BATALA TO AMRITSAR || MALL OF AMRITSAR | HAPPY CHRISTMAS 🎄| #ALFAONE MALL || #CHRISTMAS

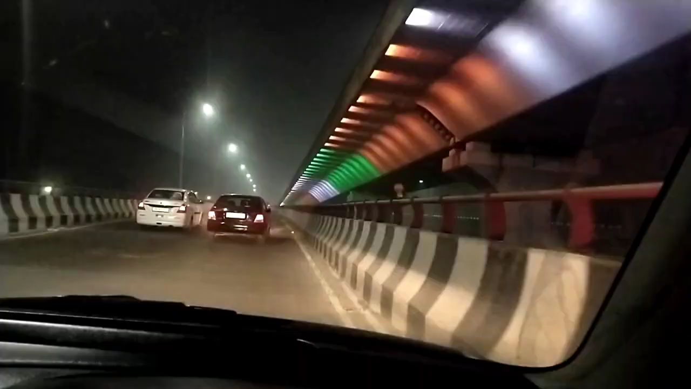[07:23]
प्लाई ओबर दो ही लाइटिंग वेख सकते हो तेड़ी बहुत ही प्यारी लग रही है ते